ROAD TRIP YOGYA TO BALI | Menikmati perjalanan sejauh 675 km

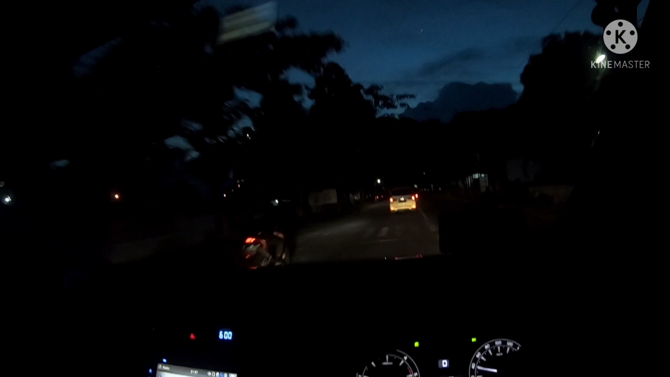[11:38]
Dan kita mampir dulu disana kurang lebih sekitar 15 sampai dengan 20 menit Terus kita bertiga Jadi sudah di rapid Dan suratnya juga sudah keluar Nah ini Kita menuju pelabuhan Terus nanti habis ini kita langsung mau beli tiket
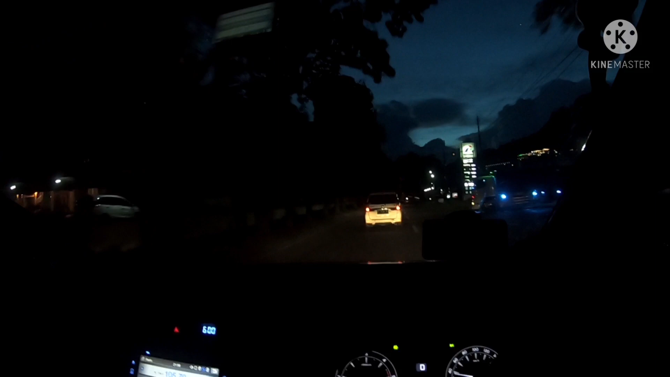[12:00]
Di sekitar Sebelum pintu masuk pelabuhan Sekarang persis jam 6 ya Jam 6.00 Jadi persis perkiraan saya
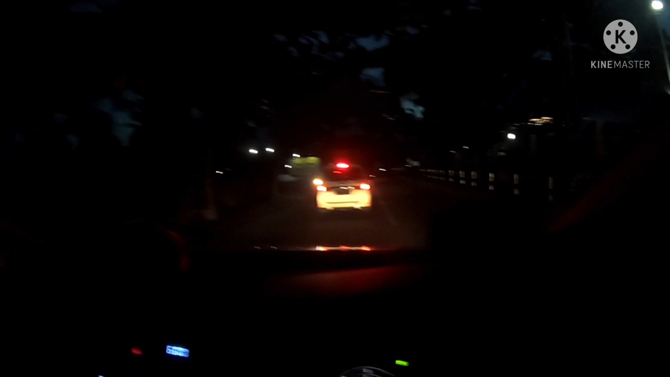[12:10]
Kita tadi berangkat jam 7 lewat 3 dari rumah
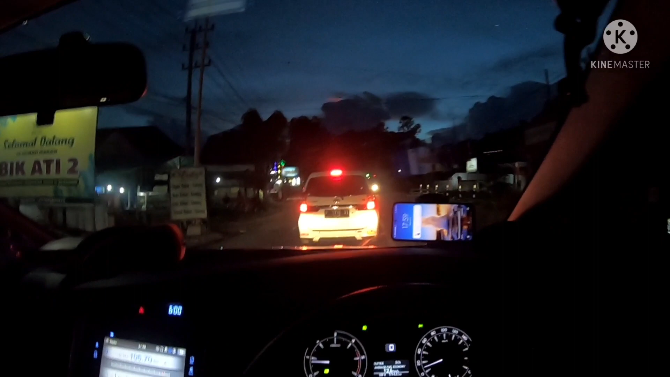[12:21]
Sampai di pelabuhan itu jam 5 maksimal jam 6 Sorry Karena kita harus berhenti dulu Kita berhenti resahari itu tadi berapa kali ya Dua kali Tiga kali Tiga kali plus makan Setelah hasil rapid sudah kita bawa
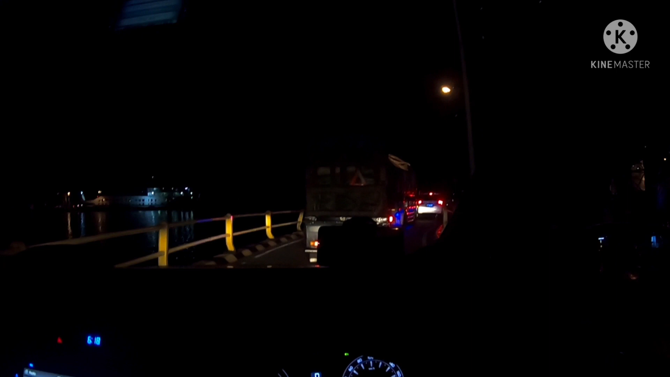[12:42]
Terus kita beli tiket online Sebelum pelabuhan Terus setelah dapat tiket online Baru kita masuk ke pelabuhan Dan mereka memvalidasi Dari hasil rapid yang sudah kita lakukan Terus dengan men-scan
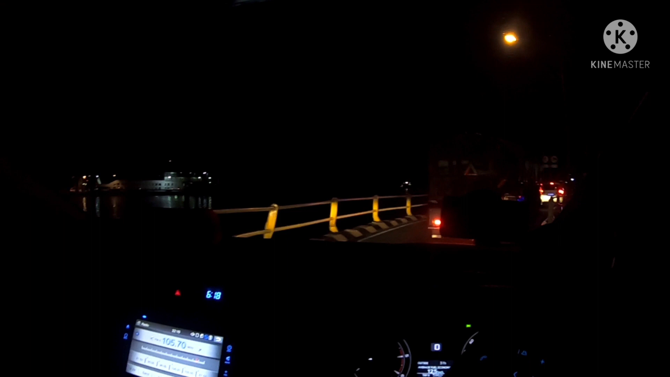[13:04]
Men-scan dari peduli lindungi Nah disana nanti ada tulisan check-in Kita check-in Dan sekarang ini kami lagi ngantri Masuk ke kapal
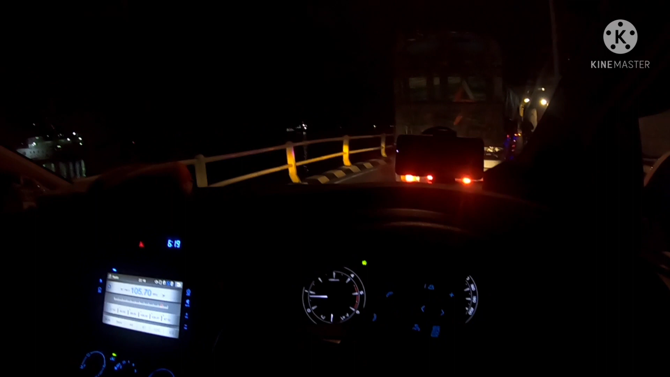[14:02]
Oke kita ngantri dulu Untuk masuk ke kapal Kelihatannya nanti bisa langsung berangkat Sampai jumpa di video selanjutnya Sampai jumpa di video selanjutnya Sampai jumpa di video selanjutnya